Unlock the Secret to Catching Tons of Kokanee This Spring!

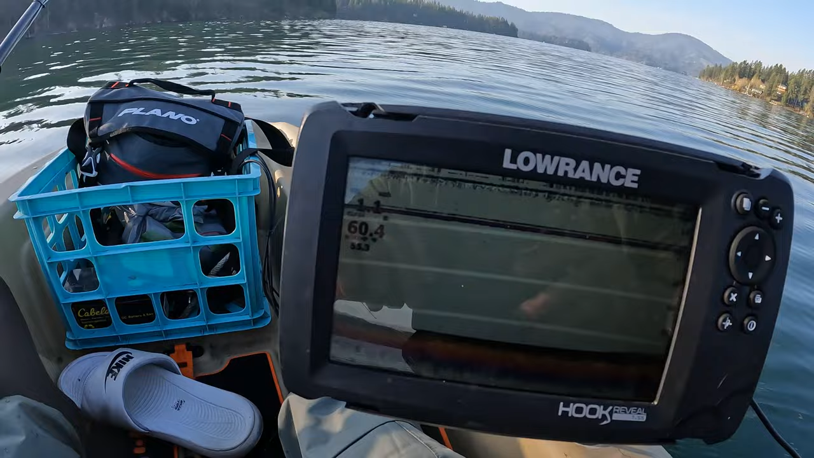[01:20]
Okay, so As you can see here on the fish finder We're going 1.1 miles an hour up to about 1.2 miles an hour And you can even go all the way down to 0.9 miles